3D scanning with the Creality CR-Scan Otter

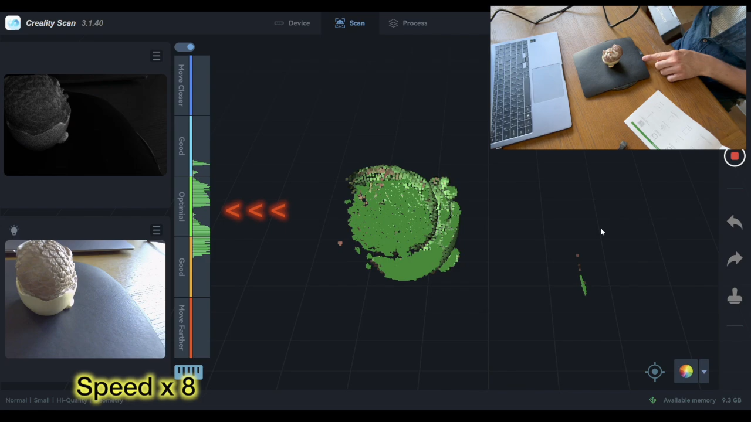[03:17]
It's important to keep the Otter at the correct distance and you can see the red arrows pointing to the optimal section I need to be in.
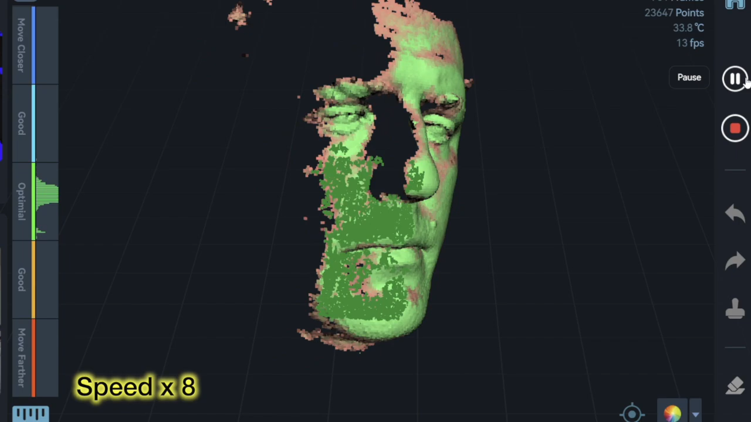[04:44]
You can see that because I was doing this myself I lost tracking quite a few times but the result actually was really detailed.
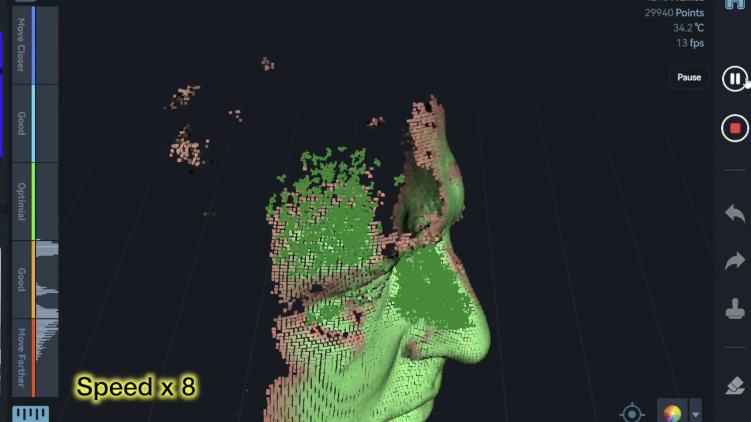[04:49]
The final result shows every line in your face which I thought was really impressive. If I had a 3D printer I could probably sell these at Halloween.
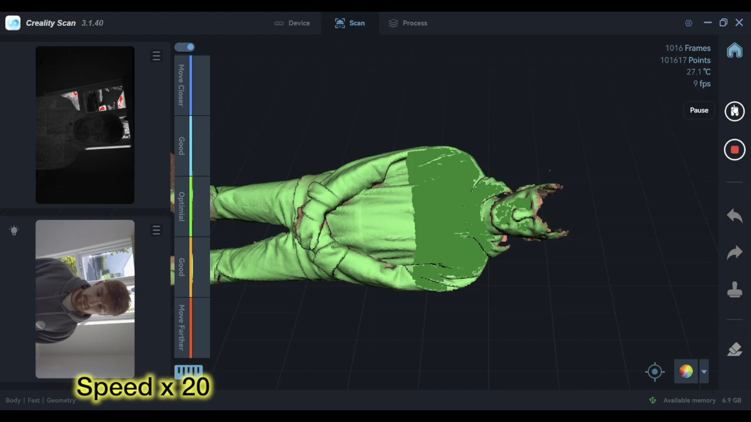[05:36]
make a few changes to the light here.
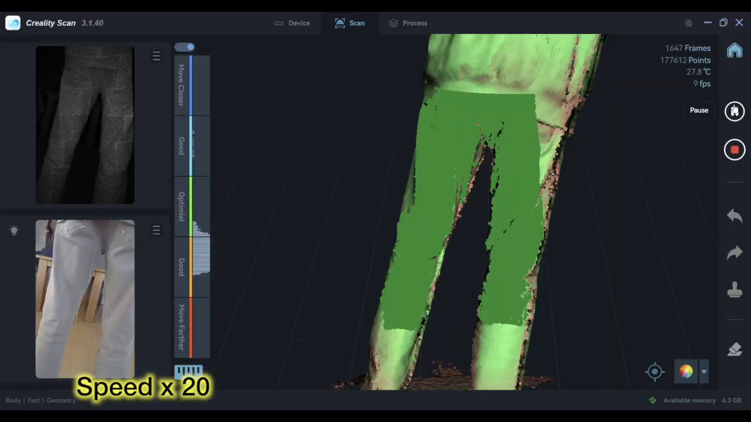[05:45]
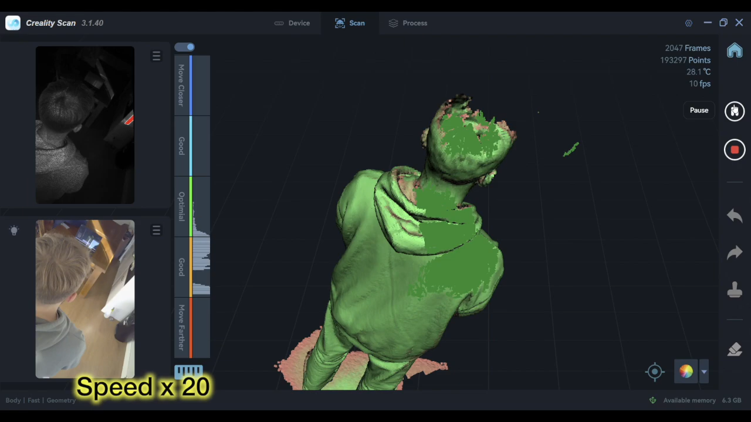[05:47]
One of the main issues we had was scanning Ben's hair.
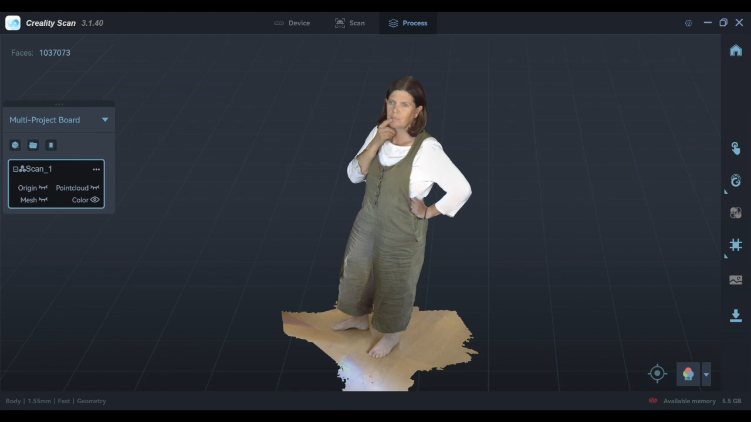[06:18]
My next victim or volunteer was Lisa and this full body scan came out really well.
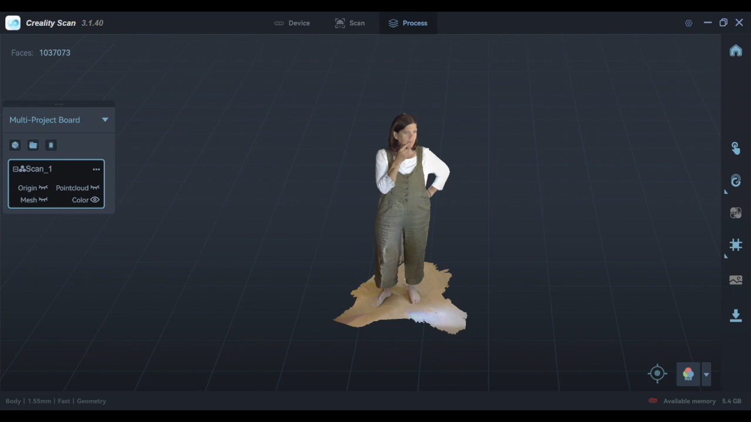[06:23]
However I wanted to try the merge function which takes two scans and picks the best parts of both. I'm switching over to the face scan option with Lisa using the same thoughtful pose.
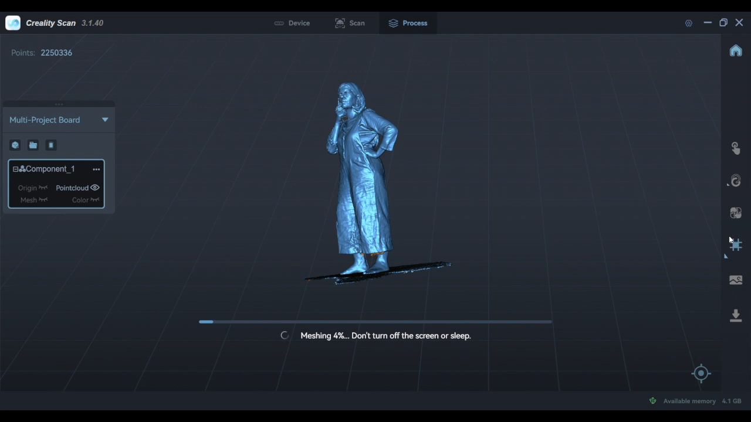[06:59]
Once it's merged, meshed and colour mapped we're left with a model which has far more detail.